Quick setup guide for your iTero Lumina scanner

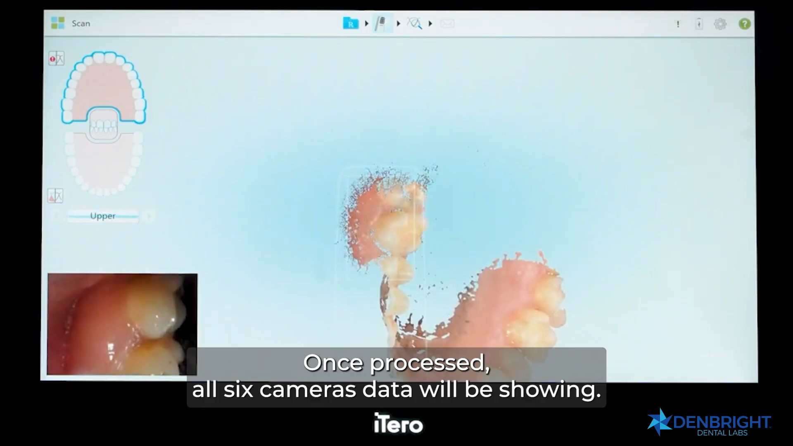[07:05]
be showing here you can see missing information such as these blue spaces this is where we want to ensure we would go back and capture any missing information